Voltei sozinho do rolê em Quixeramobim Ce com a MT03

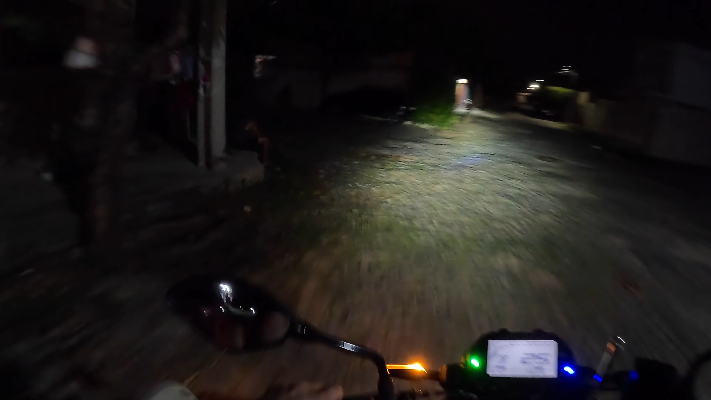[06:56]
Pegar aqui uma. Um desvio desse semáforo.
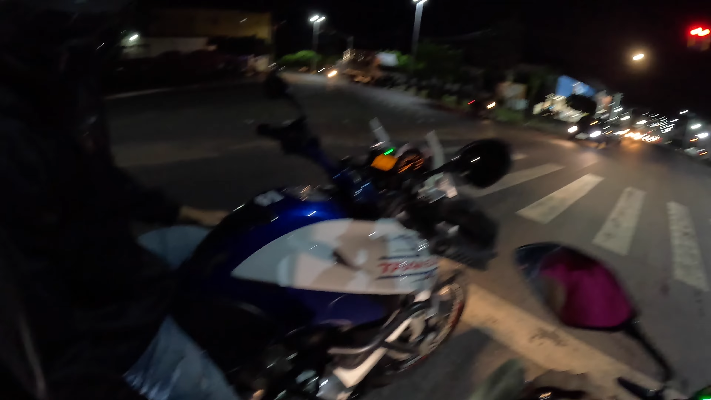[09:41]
Restaurante bom ali, ó. Aqui à direita aí dá pra ir.